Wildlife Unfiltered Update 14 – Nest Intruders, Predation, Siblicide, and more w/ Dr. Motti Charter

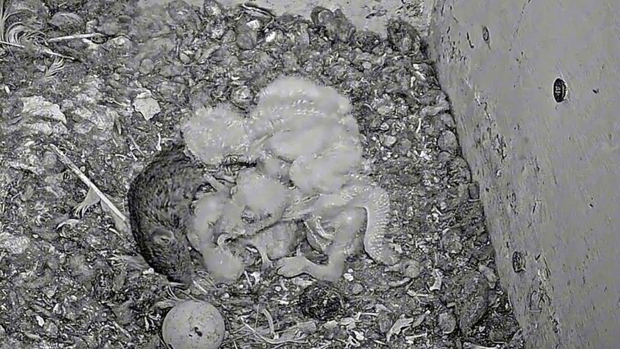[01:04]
And as you can see here, one of the two older siblings attempted and eventually succeeded to eat one of the nestlings, one of his siblings. This is called Siblicide. It's common in nature. With Barn Owls, I made a video about that to explain more. But, and then after the next day, they ate the second nestling. So then we were down to only two nestlings.
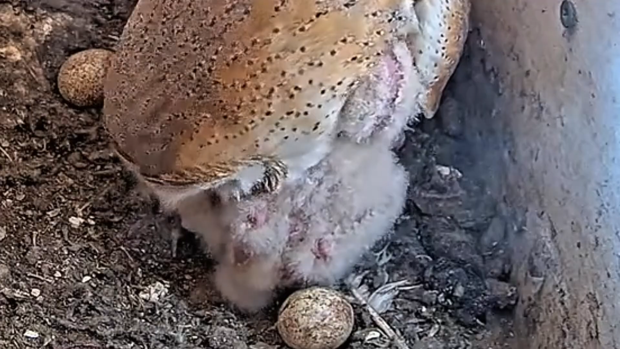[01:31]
The mother was doing her best. She likes a groom. She appreems their nestling. She does it even, maybe over. Where she does it a lot, a lot.
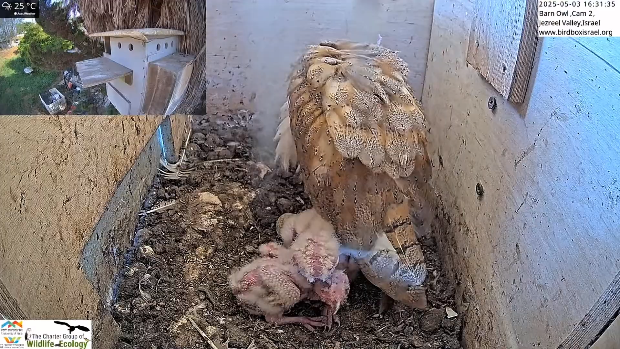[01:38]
So she just had her two nestlings left. And they did their best. But unfortunately, the females started hunting also. And by doing so, she did it in order they can bring enough prey.
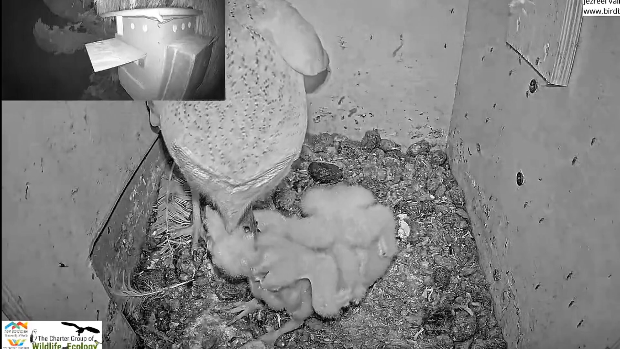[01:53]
But by doing so, she would leave the nestlings alone. Once the nestlings are alone, this could be a problematic thing. And here you can see the nestlings are able to swallow prey. They're quite young at this stage still. But they're able to swallow the prey like this, in this instance, a mouse. So unfortunately, they're left alone. And by doing so, there's always a risk of predation.
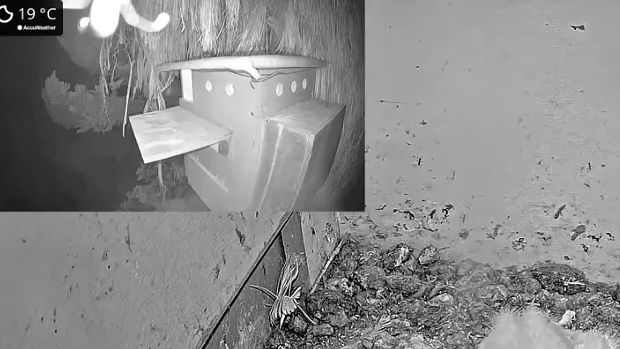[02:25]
Quite common. That's one of the main jobs of the female is to protect them from predation.
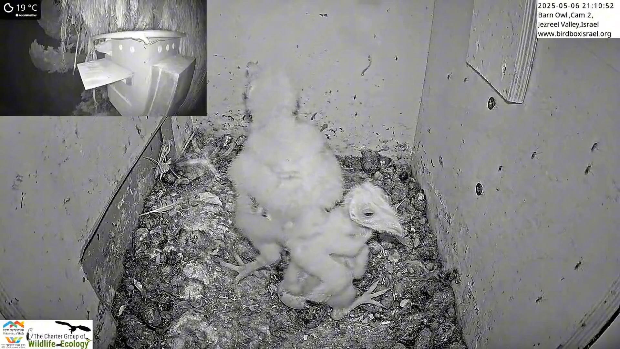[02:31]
In this case, a nest intruder, another barn owl, probably called a floater, because he was not breeding.
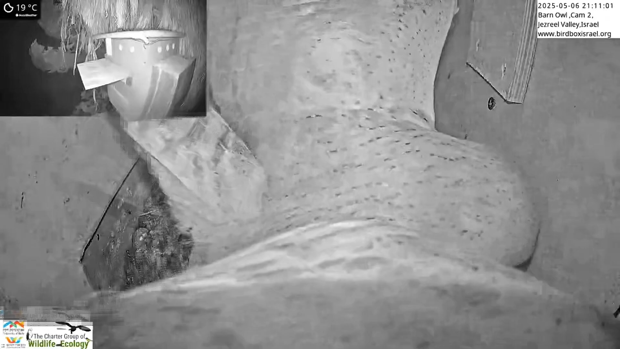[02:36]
We know he wasn't breeding because he killed the nestlings and ate them.